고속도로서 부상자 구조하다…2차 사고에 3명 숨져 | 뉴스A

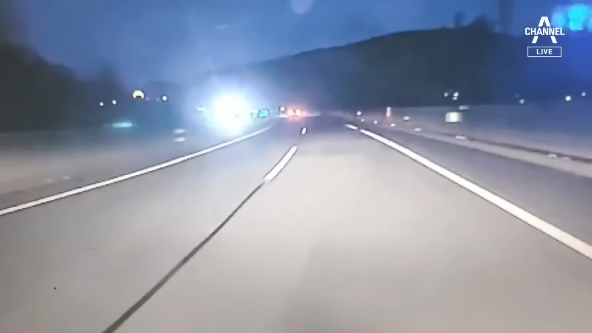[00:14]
어둑해진 저녁시간 버스가 고속도로를 달립니다. 갓길에서 한 남성이 휴대전화 불빛을 연신 흔들지만 속도를 줄이지 않습니다. 결국 앞에 서 있던 경찰을 들이받고 옆차로를 달리던 버스와도 부딪힙니다.